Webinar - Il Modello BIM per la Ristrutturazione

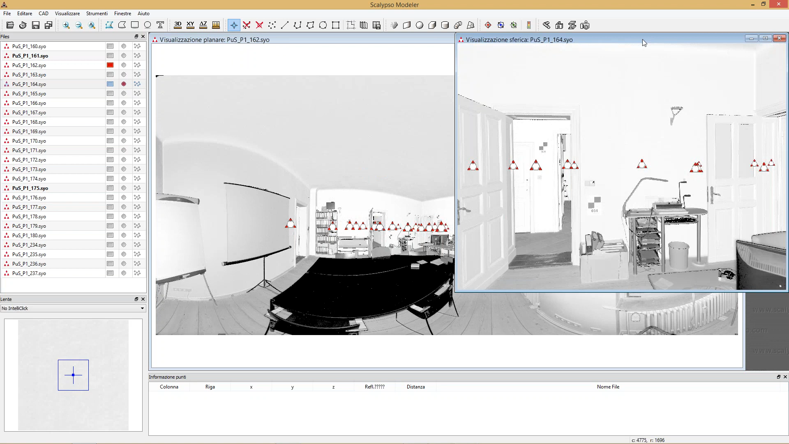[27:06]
così vi mostro l'altra stanza che voglio rilevare vedete che qui c'è l'altra stanza che voglio rilevare allora la
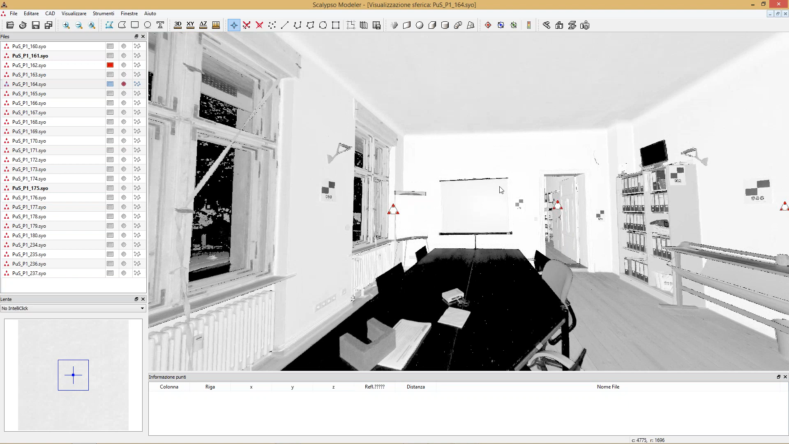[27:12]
posso guardare vedo che qua in fondo c'è un pilastro un camino qualcosa del genere
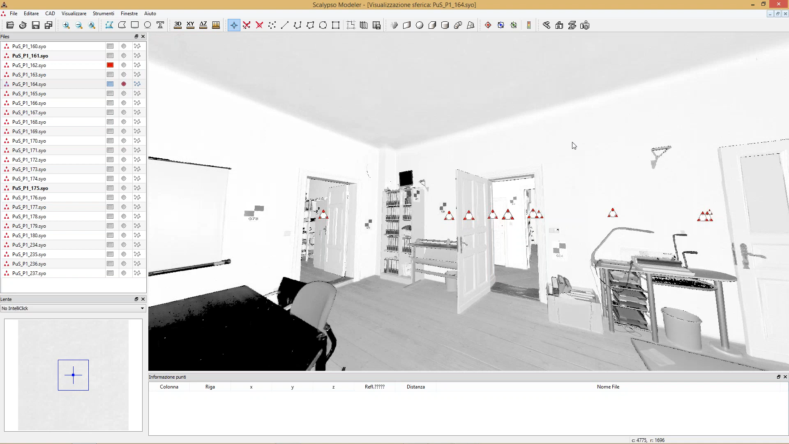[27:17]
qui c'è la la parete dritta bene o male qui è dritta qui anche
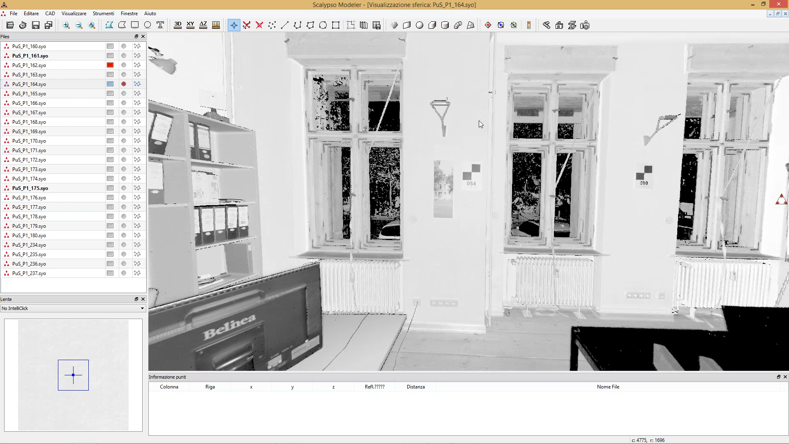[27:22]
però qui vedete che qui è dritta e qui praticamente va indentro per cui questo livello non è a questo livello
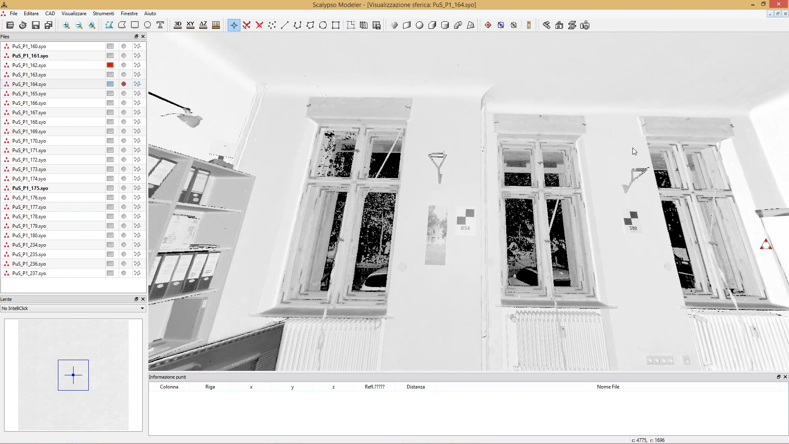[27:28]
allora qui io posso anche operare su diverse
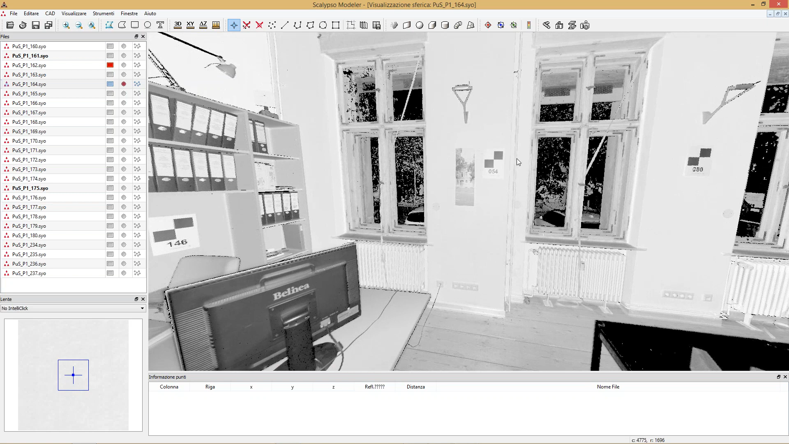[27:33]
su diverse nuvole di punti allora vado ad aprirmi a livello planare questa nuvola di punti che appunto è la 164
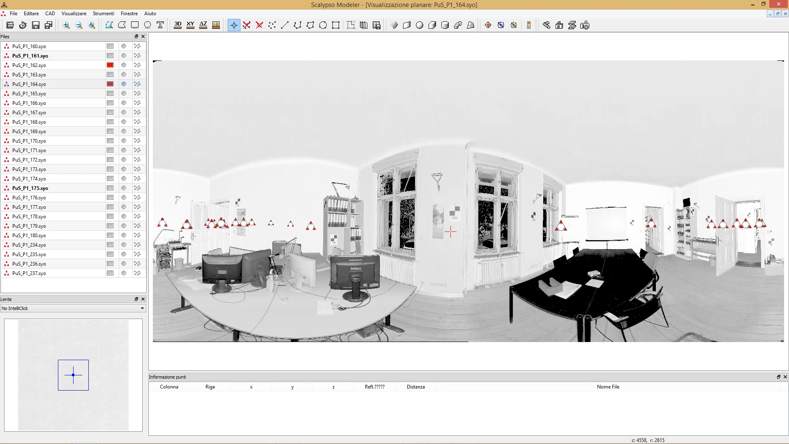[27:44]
e comincio semplicemente a prendere dei punti allora dico voglio prendere i punti me la rimpicciolisco un po' qui e qui che è dritto dopodiché vado a prendermene uno qui e uno qui poi dovrei prendermeli quelli diciamo che al momento non vedo ma li vedo sull'altra
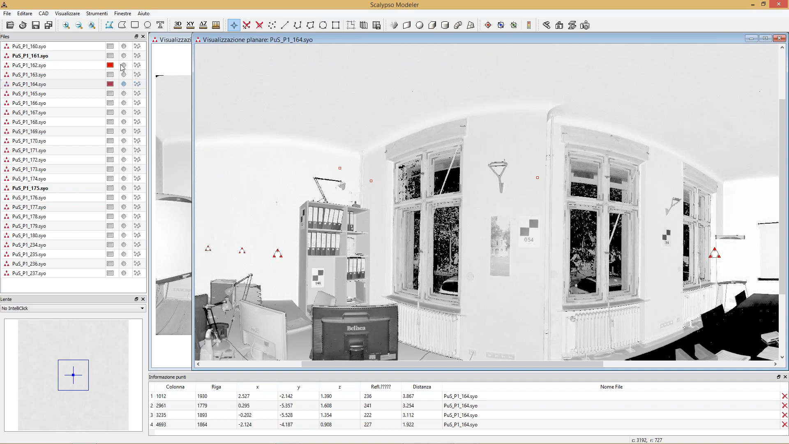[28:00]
scansione sulla 162 per cui lo apro vedete che ce l'ho da un'altra angolazione prendo questi due punti torno sulla precedente nuvola di punti
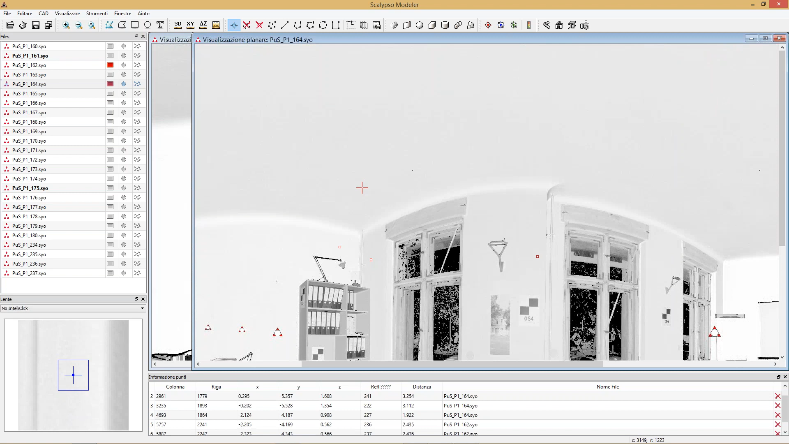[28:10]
vado sull'altra parete quindi proseguo in questo senso
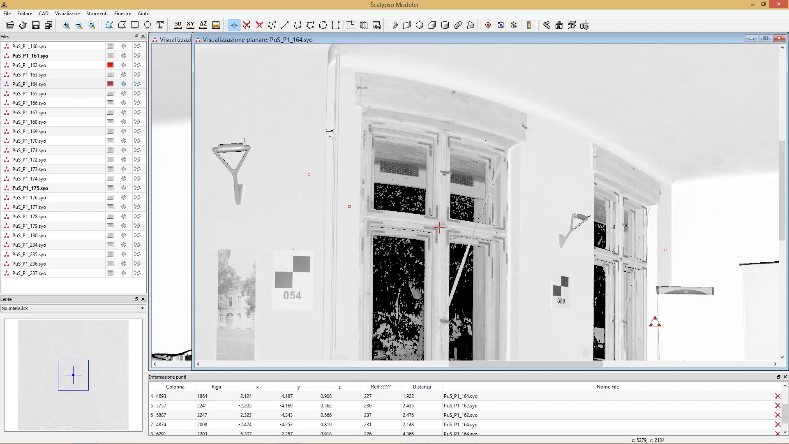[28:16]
questa e questa poi vado a rilevarmi quello che è il pilastro
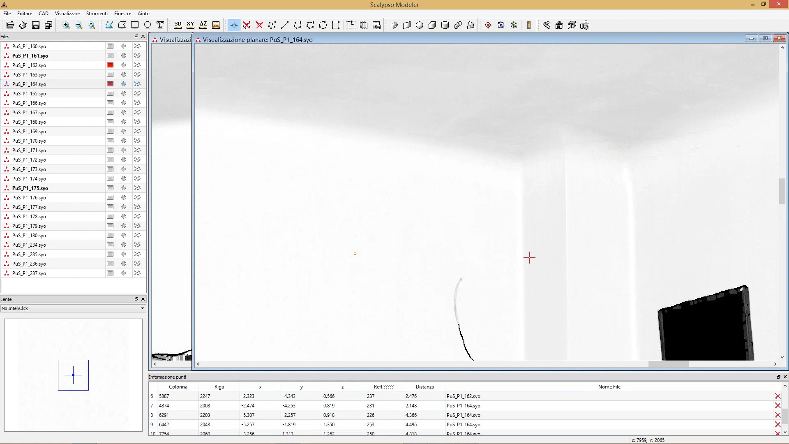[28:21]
questo e questo questo e questo e infine prendo l'ultima parete questa e questa a questo punto vado a portarmi fuori quelli che sono i punti per cui va bene va bene la quota
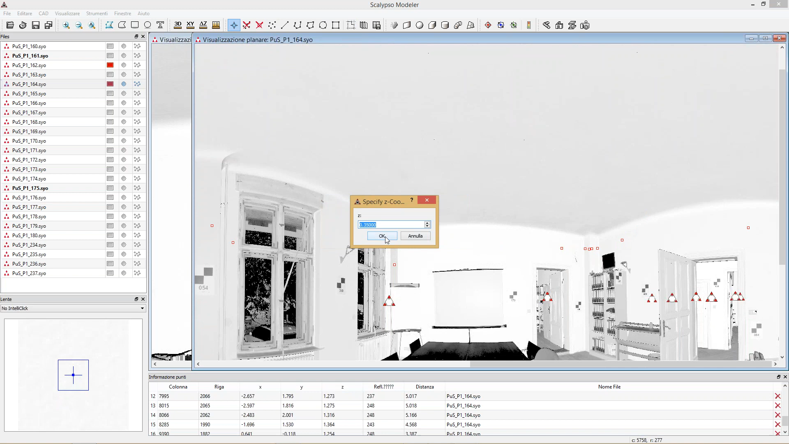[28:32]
ok vado nel plan e vedete che piano piano mi vado a ricostruire quello che è il mio il mio
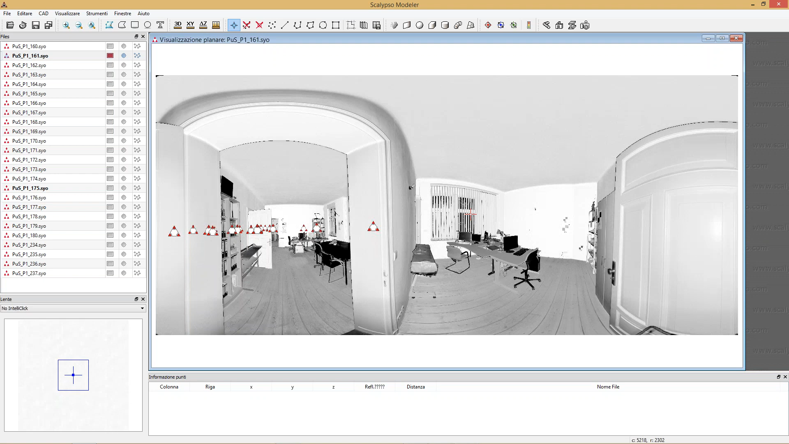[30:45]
il finestrone è questo vedete che posso avvicinarmi anche molto delta z e vado a misurare quant'è il
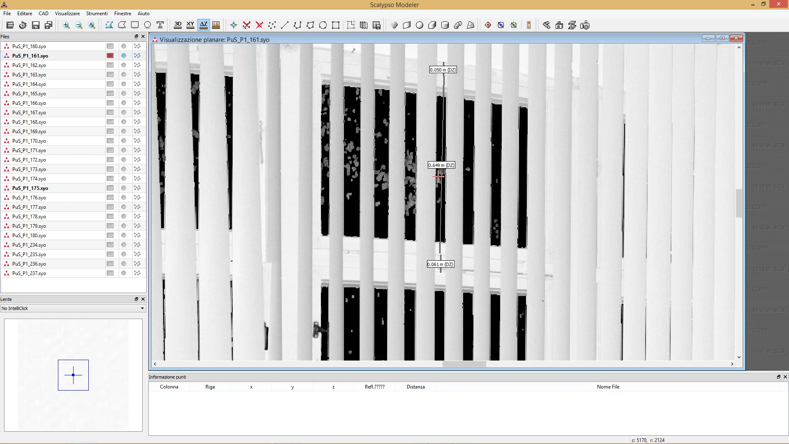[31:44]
un 64,9 diciamo un 65 cm
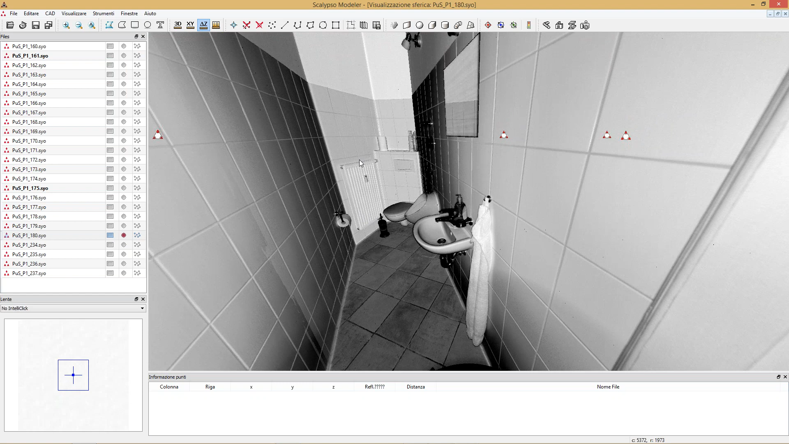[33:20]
ha visto vado ad aprirla a livello planare e vado ad analizzare